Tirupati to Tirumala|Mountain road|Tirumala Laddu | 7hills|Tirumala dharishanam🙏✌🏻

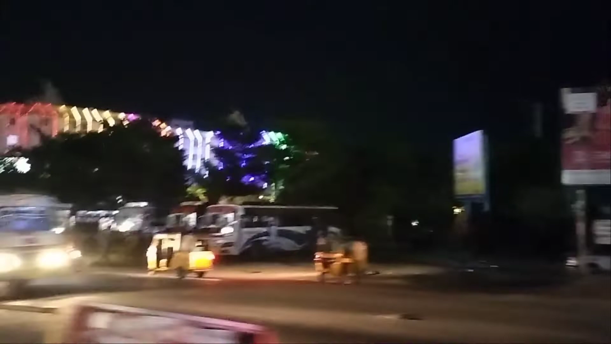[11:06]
ஒரே சிட்டியாக இருக்கு, லைட் செட்டிங்ஸ் எல்லாமே பாருங்க.
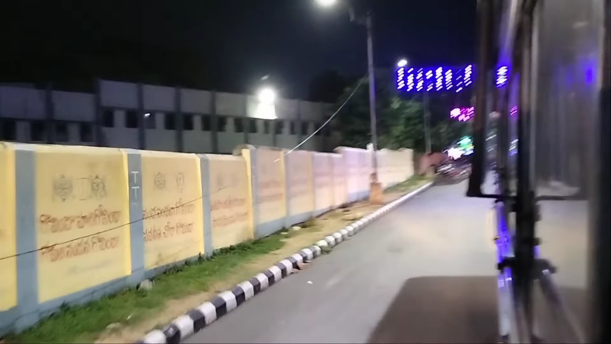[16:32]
இங்கே பாருங்க, ஃபுல்லாகவே ஒரே லைட் செட்டிங் தாங்க அதிகமாக போடுறாங்க. லைட்டிங் தான் ஃபுல்லாக அதிகமாக இருக்குது.
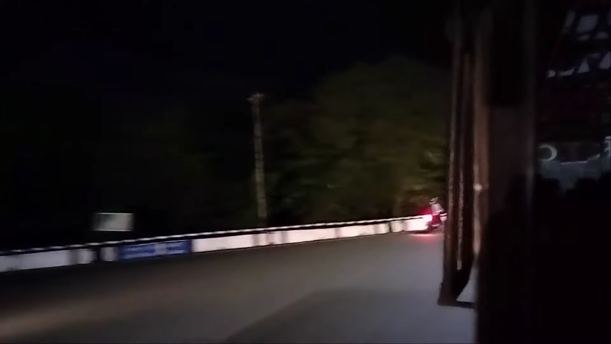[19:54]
வாங்க நான் உங்களுக்கு வீடியோ எடுத்துகிட்டே போகிறேன். இங்கேருந்து அப்படியே மலை ஏறுதுங்க. இந்த பாருங்க
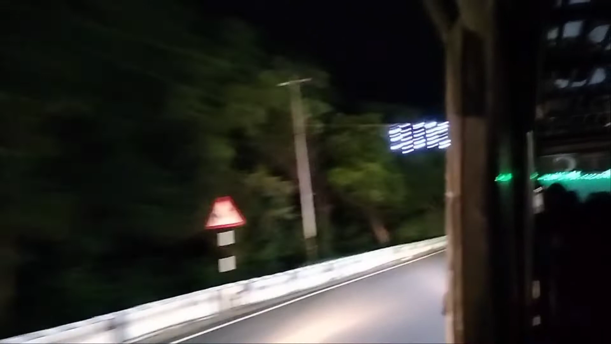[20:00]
அப்படியே லைன் பை லைனாக மலை ஏறுது. நான் போக போக அப்படியே வீடியோ கண்டினியூ பண்ணுறேன். சூப்பராக இருக்கு.
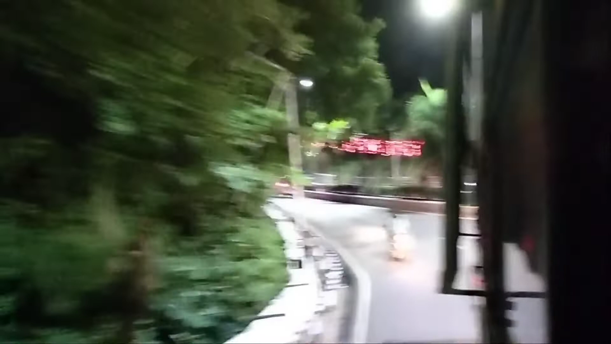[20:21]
எவ்வளோ செலவாயிருக்கும் நீங்களே யோசிச்சு பாருங்களேன். இவ்வளோ தூரம் வரைக்கும் லைட்டிங் ஃபுல்லாக போட்டு வச்சுருக்காங்க.
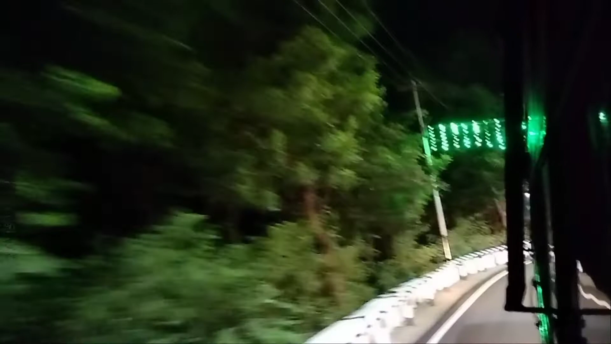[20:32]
நடந்து போகிறதுக்கு ஒரு வழி இருக்குது, அது வந்து இன்னொரு வழியில் இருக்குது.
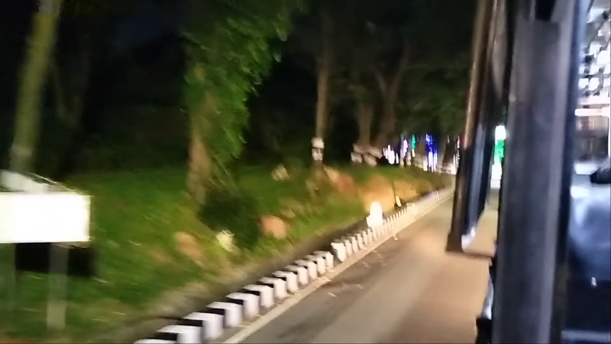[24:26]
அந்தளவுக்கு தெரியல கேமராவில் கேப்சர் பண்ணா பார்த்தோம். பாருங்க, கீழே அந்தளவுக்கு ஹைலைட்டாக இருந்துச்சு லைட் செட்டிங்கு.